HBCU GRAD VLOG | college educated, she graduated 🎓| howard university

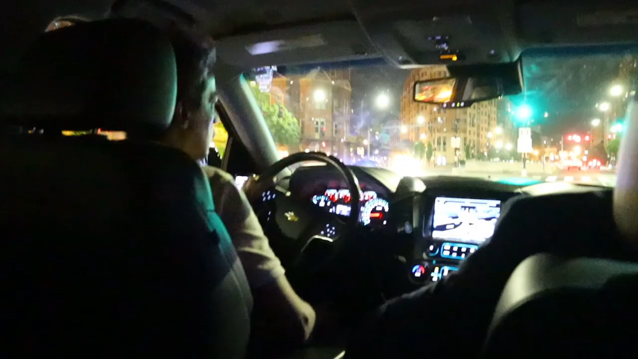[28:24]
Okay. Yes. Another Uber. Everybody got I don't think you're going to make it to the hotel, to be honest.